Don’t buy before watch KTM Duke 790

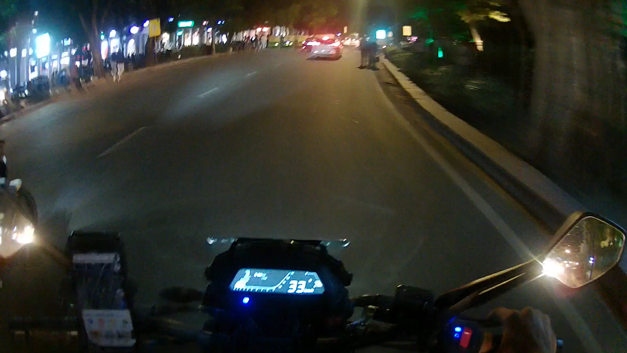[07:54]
और कल सुबह तक आपकी पेशे खिदमत में हाजिर होगा मेरा ब्लॉग। सो गाइस एक चीज़ आपको दिखाना चाहूँगा, दिल्ली ट्रैफिक पुलिस हम लोगों को रूल्स फॉलो करने के लिए कहती है।
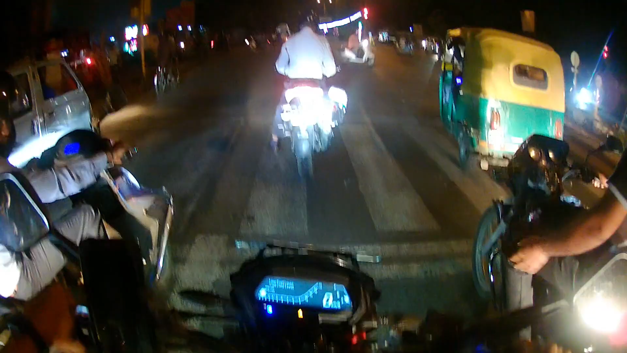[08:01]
ये देखिए सामने मेरे दिल्ली ट्रैफिक पुलिस के जवान खड़े हैं ज़ेब्रा क्रॉसिंग पर। गाड़ी का नंबर है DL1SAD4048। जब रूल है तो यार सबके लिए रूल करो ना यार, ये थोड़ी है कि हम लोगों के लिए रूल है और इन लोगों के लिए रूल नहीं है।
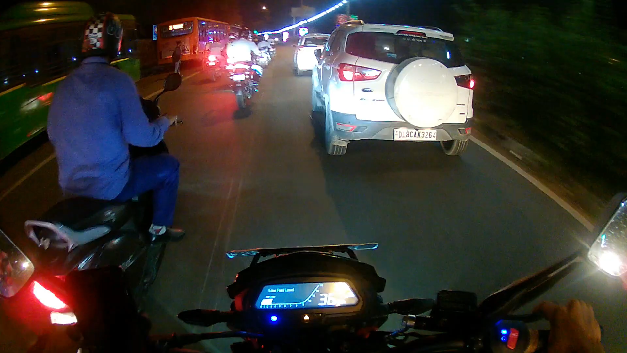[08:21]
अब अगर आपको नंबर दिख रहा होगा, अब जैसा कि मेरे सामने ये भाई साहब भी जा रहे हैं विदाउट हेलमेट,